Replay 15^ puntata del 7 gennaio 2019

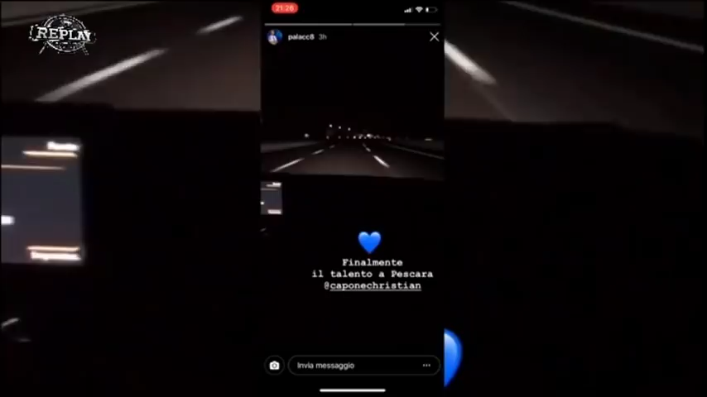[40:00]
La storia è di Andrea Palazzi che, come vedete, sull'autostrada e sta tornando a Pescara magari con il compagno di squadra Capone. A voi.